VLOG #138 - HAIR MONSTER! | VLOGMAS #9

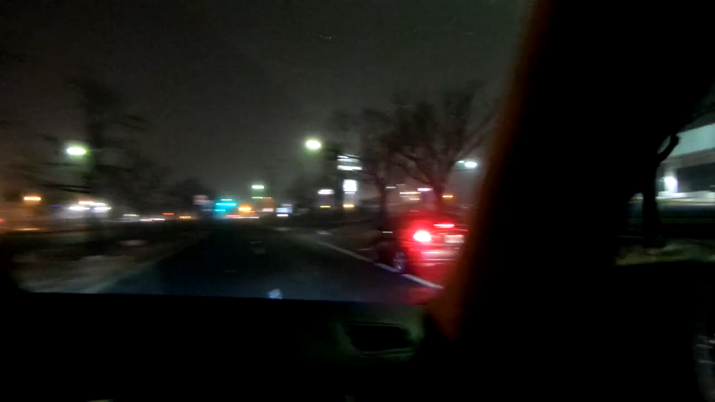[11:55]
I don't think you guys can tell. It's foggy as crap.
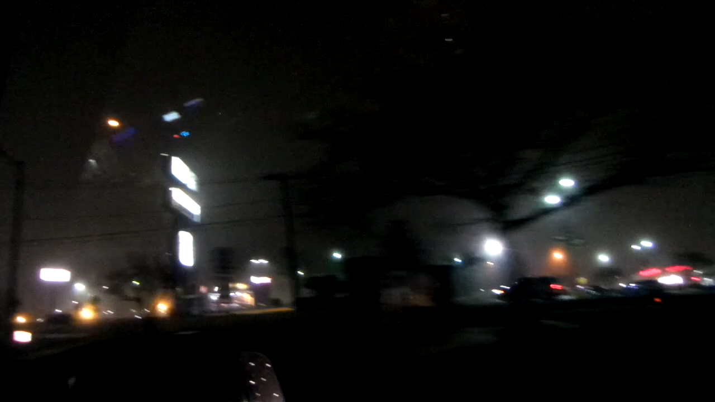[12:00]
Like, not the car, but outside.